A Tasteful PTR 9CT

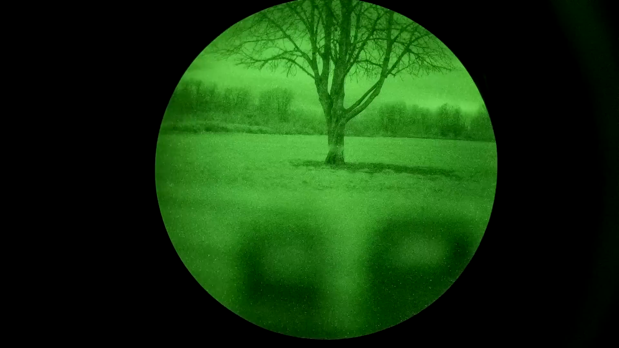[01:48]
Is this as good for night vision? No. Still can be used for night vision because again we've got a significant amount of drop
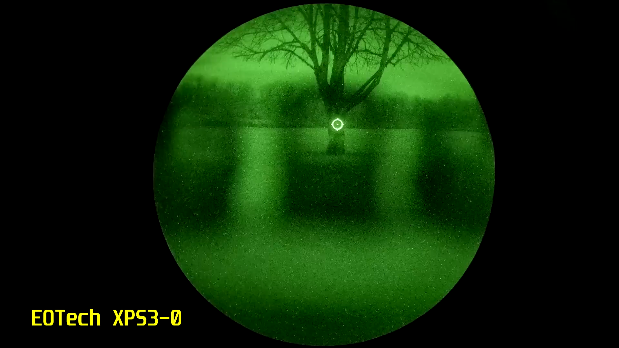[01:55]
in the brace and the light transmission is decent on a 510C. The brightness settings leave something to be desired.